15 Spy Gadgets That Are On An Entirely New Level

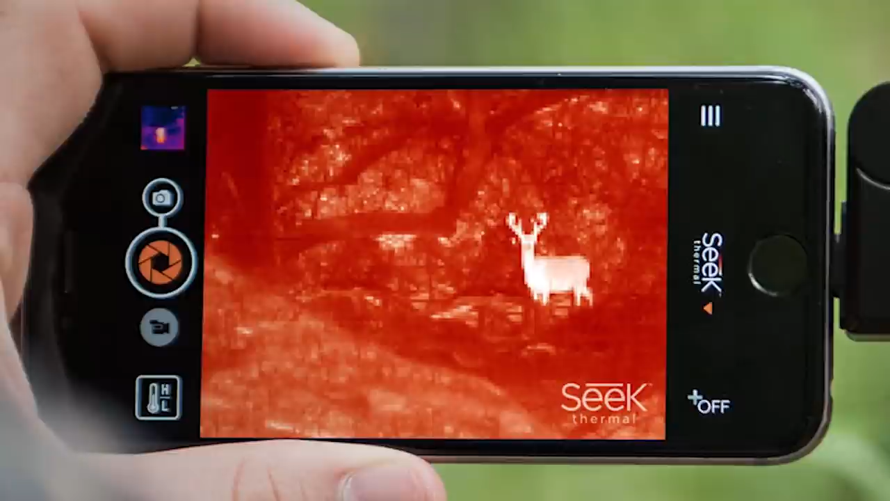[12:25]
certain smartphones can be equipped with this incredibly powerful thermal imaging technology, the perfect pocket-sized device for any secret agent in a sticky situation.
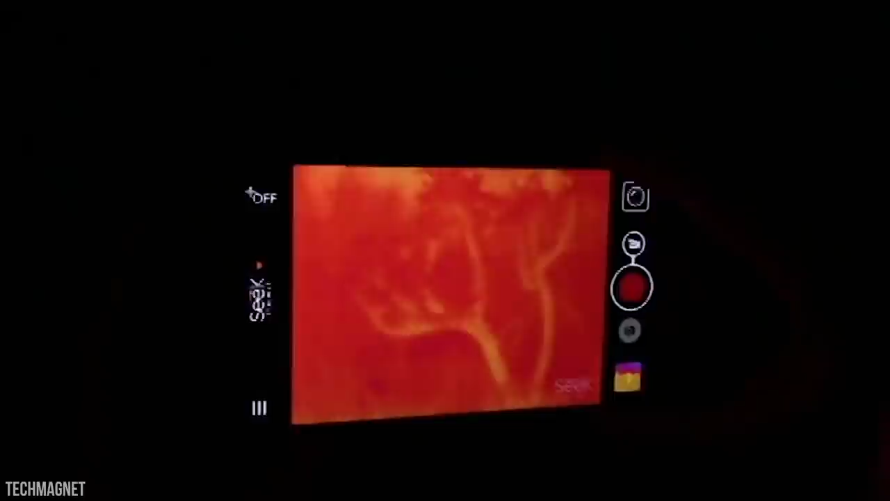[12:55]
Amazingly, the Seek Compact is capable of scanning temperatures
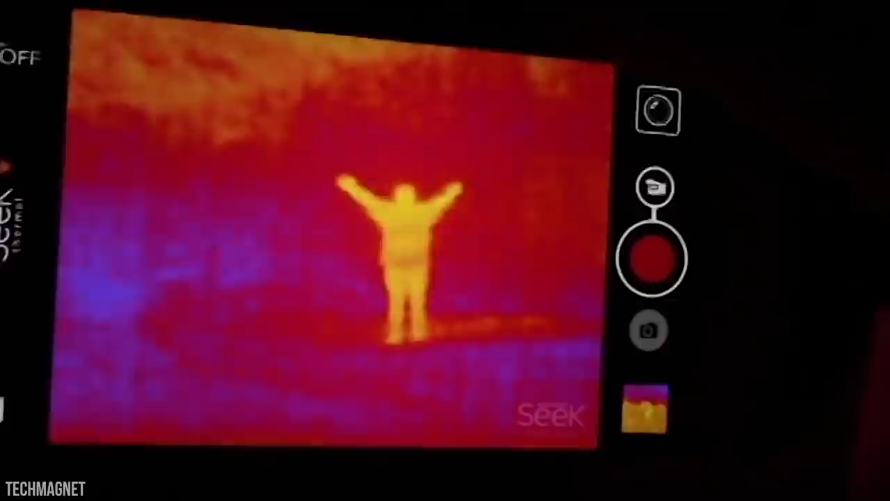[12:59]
between a range of negative 40 degrees Fahrenheit to 626 degrees Fahrenheit,
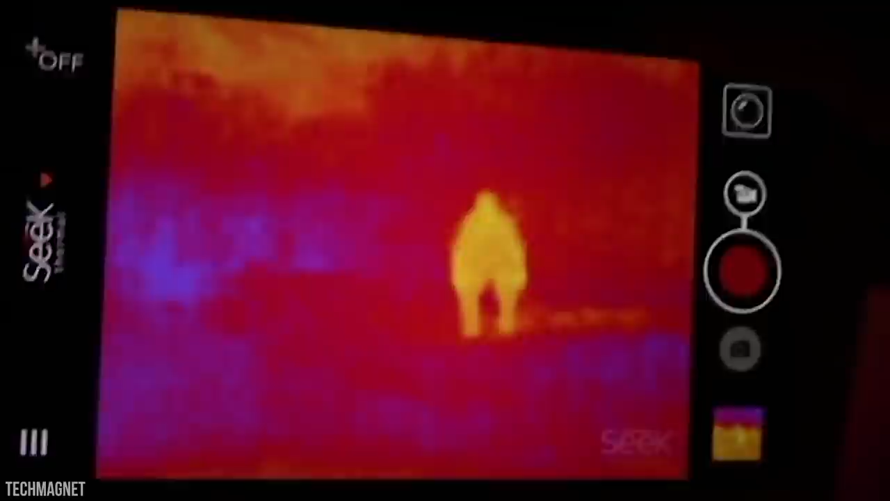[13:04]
making it perfect for any top-secret mission that involves extreme cold or blistering heat.
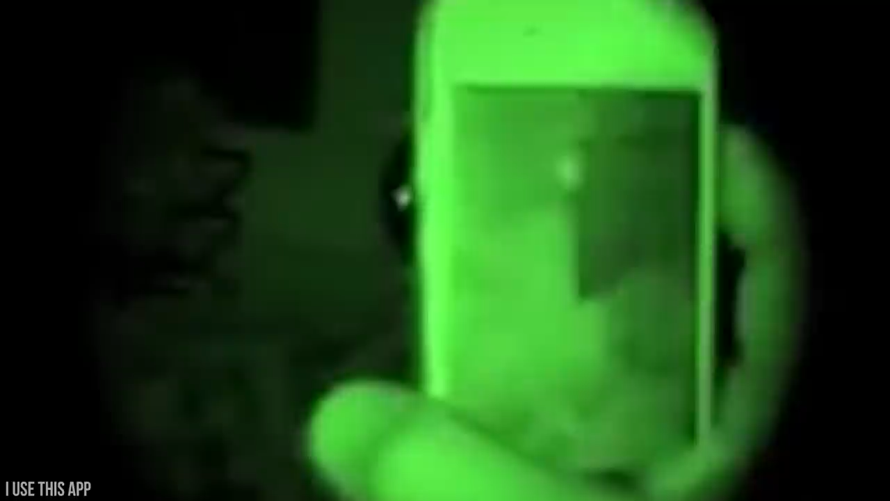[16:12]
Going away with the need to hulk around an outdated piece of military equipment.